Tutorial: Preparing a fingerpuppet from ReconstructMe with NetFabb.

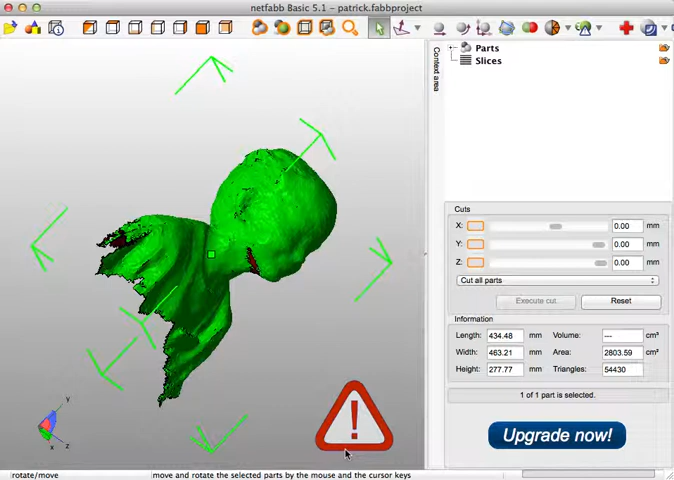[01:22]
It'll go a lot quicker. Okay, so it gives us a 3D view of our STL. It gives us a nice exclamation mark so that we know that there's holes in it. Sometimes you can get a really clean scan, but often you'll get like holes under their chin.
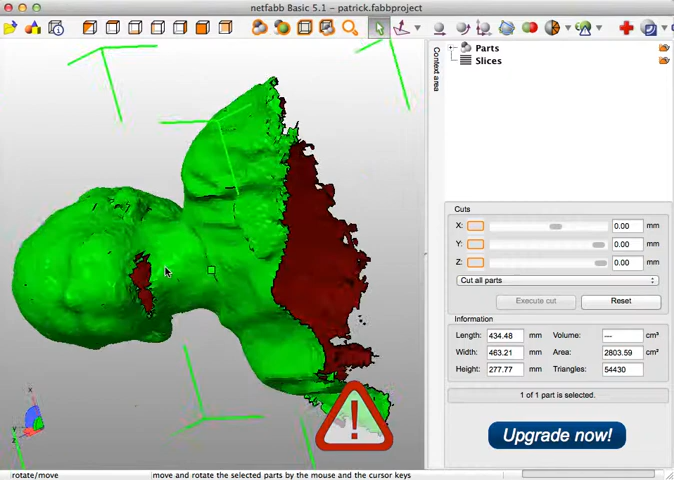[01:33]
Oftentimes, obviously you can use your right click to drag around. Right click and drag to orbit your model. But this is just rotating our perspective. This isn't rotating the model. If we have these options up here, so look at the front of the model, and this is like the front as far as the computer is concerned, and that's what we want to change, because right now if we like sent this STL to the printer, it would print on its back. So the first thing we can do is get this model, this head, sitting upright.
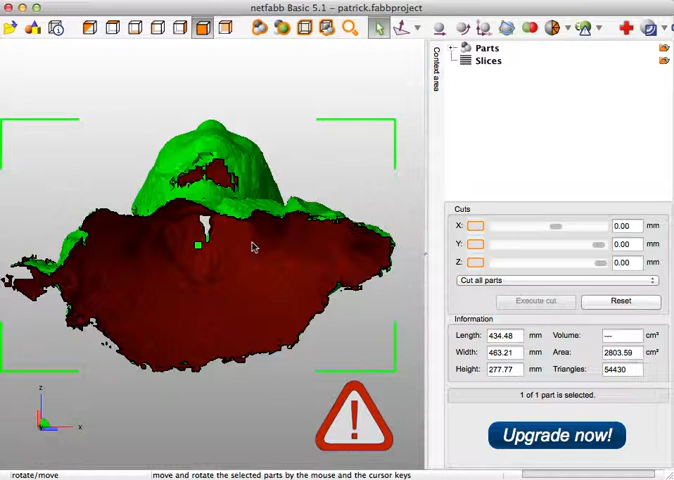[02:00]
So you can hit Control R, Command R.
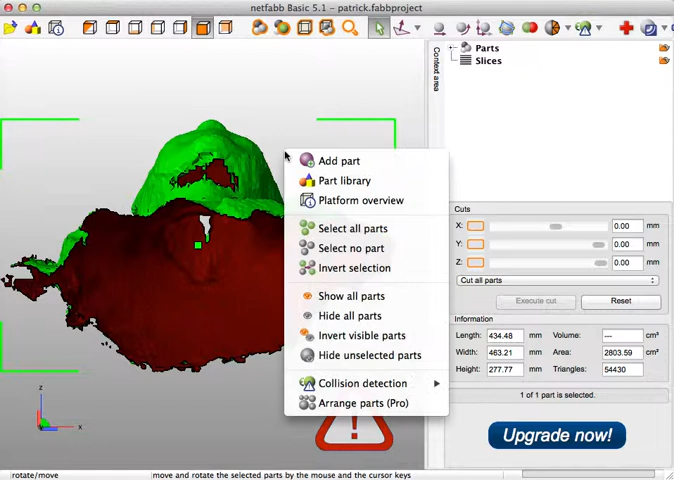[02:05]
You can also right click on the back, right click on the part itself and hit Rotate.
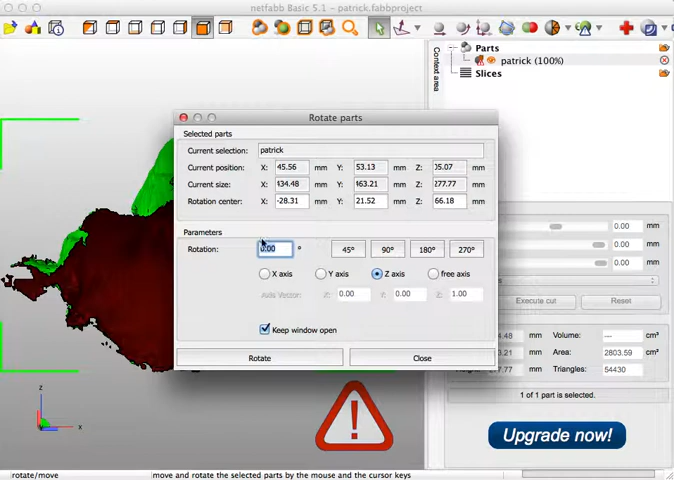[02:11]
And for the files that ReconstructMe gives you, you can just have everybody follow along with the same thing and rotate on the x-axis 90 degrees and hit rotate.
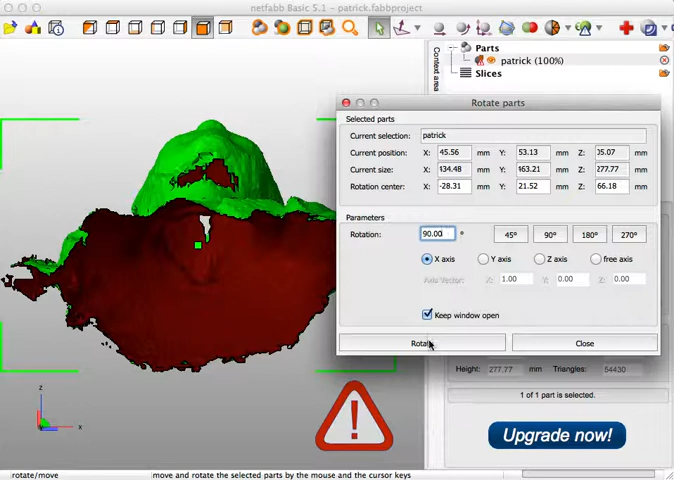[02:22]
It'll be facing towards you now, so this is great. So he's facing us, but I think for finger puppets,
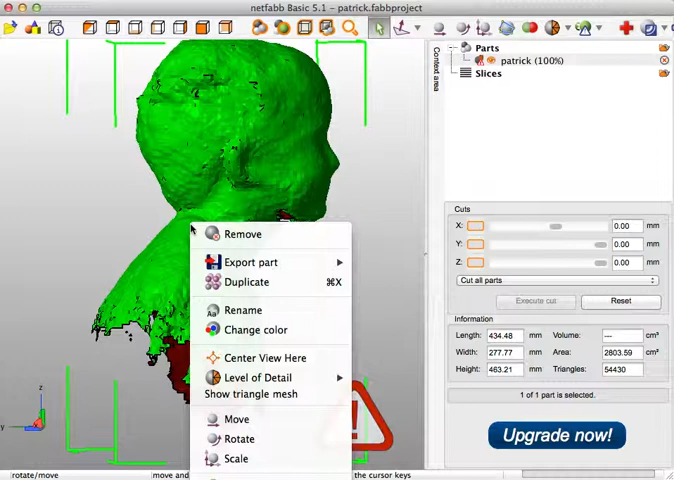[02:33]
if you want to print out a finger puppet, you want to make sure that his chin is tilted back a bit. So we're going to rotate it a little bit more. So from the side,
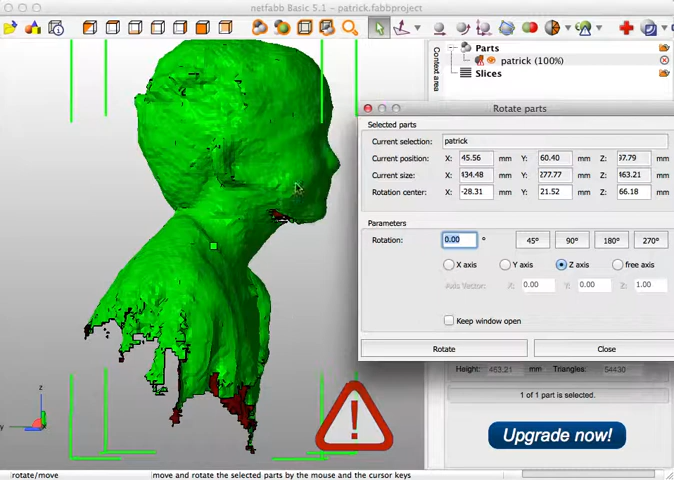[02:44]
we're looking straight onto the x-axis. And if I want to spin him around this way, I can rotate the x-axis. Let's keep the window open, try a few different times. If we rotate it by 15 degrees, oh, that tilts him the wrong way, so let's go negative 30. I'm just going to try to get a nice, clean cut line right across here.
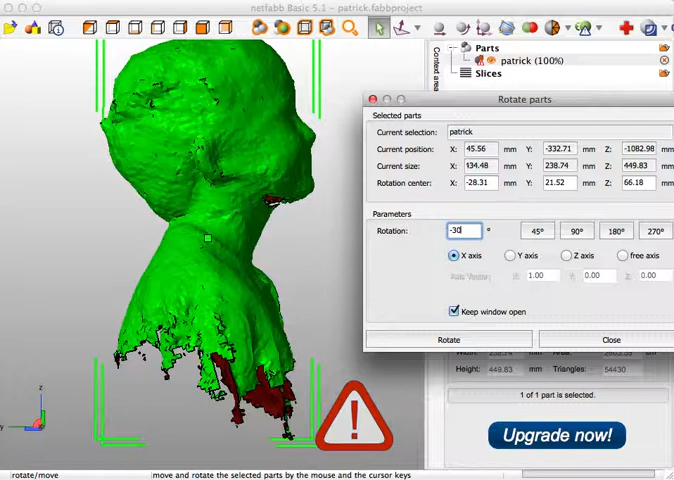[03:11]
So that looks pretty good to me. I'll close this window.
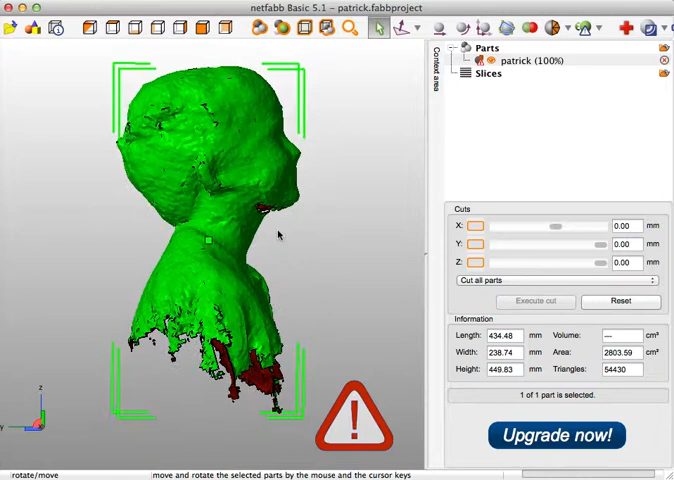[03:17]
So to cut this file into two models, so we're just going to print the head. We're not going to worry about the shoulders.
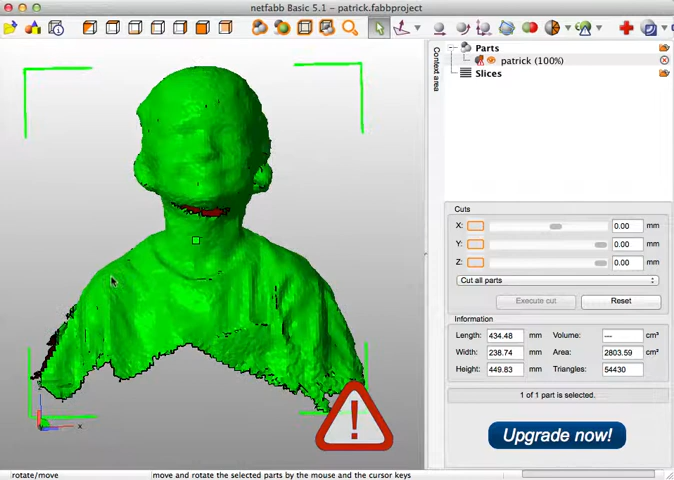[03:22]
We can use the cuts toolbar over here. It's as simple as dragging this Z slider,
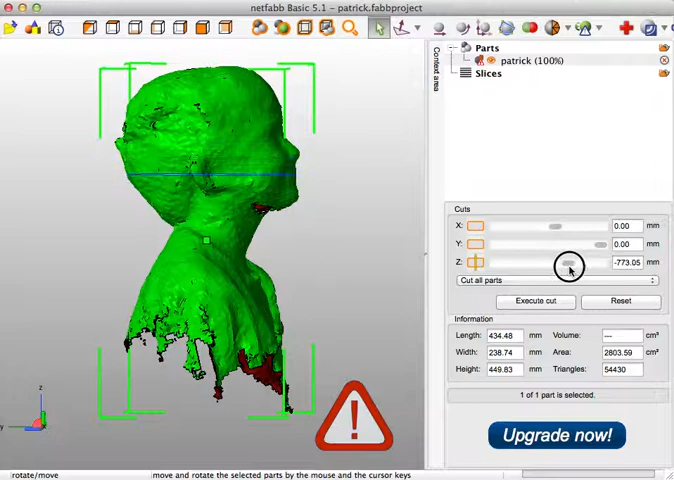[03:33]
so we have this nice line that shows us where the program is going to slice this into. It's kind of macabre, but we are slicing things after all.
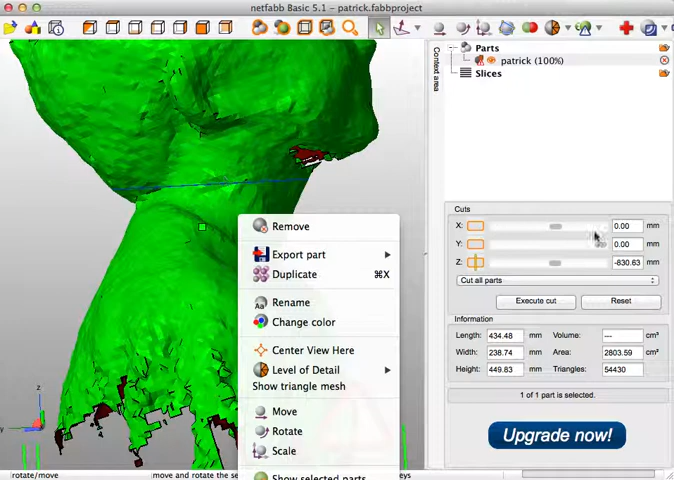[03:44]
So we can move this until we got it right across their neck.